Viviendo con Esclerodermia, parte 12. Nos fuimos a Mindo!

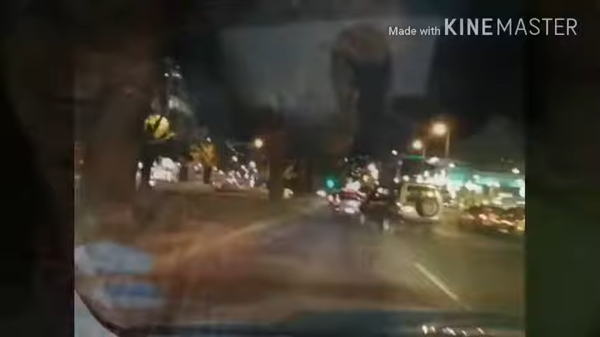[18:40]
Bueno, acá les enseño un poco de Quito que está decorada navideñamente la Avenida Naciones Unidas.
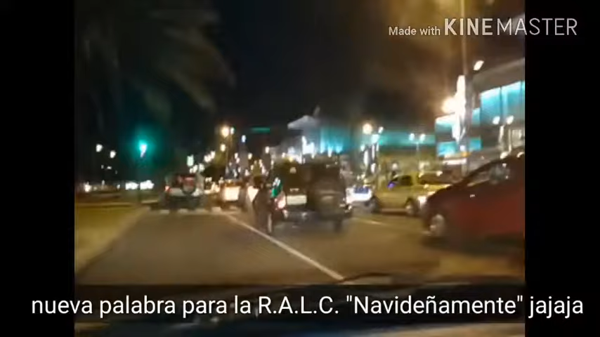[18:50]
Que es en la parte norte de la ciudad de Quito.
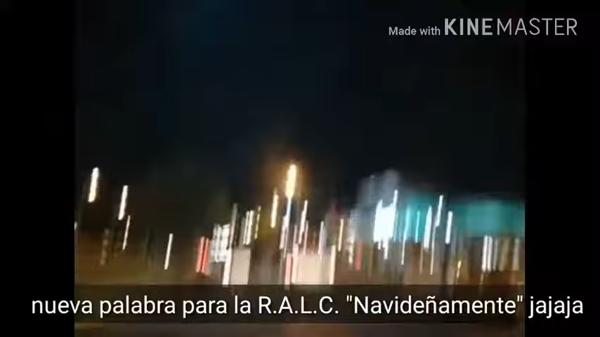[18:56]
Y bueno, se mueve un poco la cámara, discúlpenme, pero le puse en el volante,
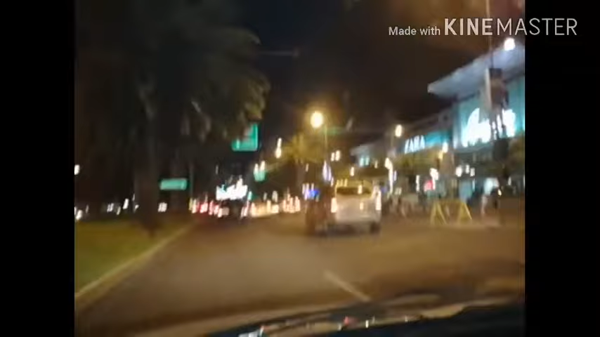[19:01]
le cogí con un aparatejo ahí, pero claro, se mueve lo que se mueve el auto, entonces por eso no pueden ver una imagen tan fija.
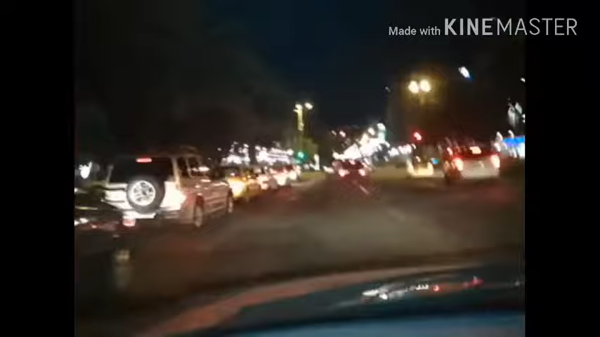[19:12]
Pero bueno, acá estoy sobre las Naciones Unidas y Shires exactamente en este semáforo. Y más adelante vamos a ver, esto lo remodelaron hace un par de años. Se llama el nuevo Boulevard de las Naciones Unidas.
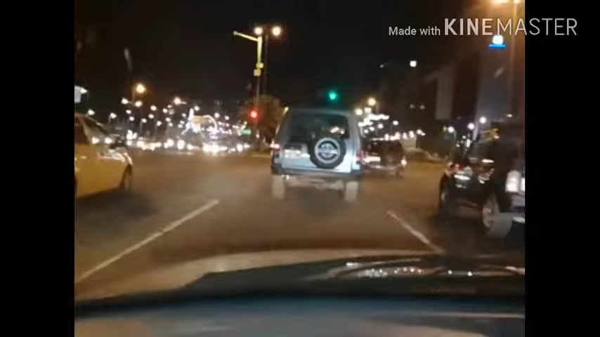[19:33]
Entonces, en este Boulevard ponen en el lado izquierdo, como ven, no sé si se fijan un poco, que está como una rueda y como que un árbol, ¿no? No creo que le enfoque mucho ahí. Y en el medio, que está el parterre, están muchos arbolitos con Navidad. Miren, ahí está lo que les digo, el árbol y la, creo que es como una luna, no sé. Y en el puente peatonal que está en la mitad de la avenida, han puesto el nacimiento,
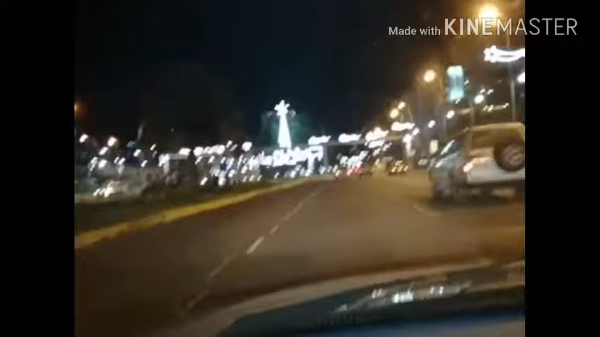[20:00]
que está la estrella de Belén, Jesús, José, María, el bebé, los pastores y los animalitos.
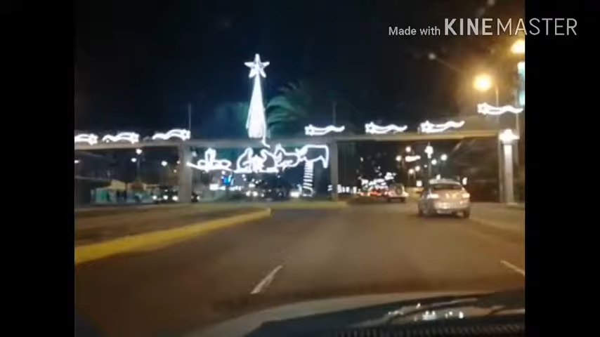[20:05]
Ahí. Como ven, es en plena avenida transitada y no me puedo detener como que para capturar una imagen fija. Entonces, pero igual, les quería compartir de mi ciudad, cómo está decorada. Y ya, esto es en otra parte que es en la avenida Mariana de Jesús, afuera de la empresa de agua potable.